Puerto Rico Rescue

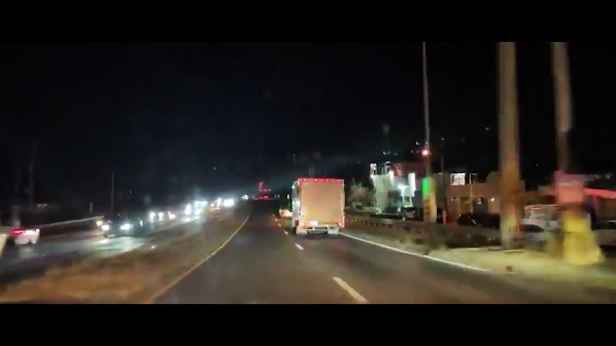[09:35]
With cars carrying protesters weaving in and out of the motorcade.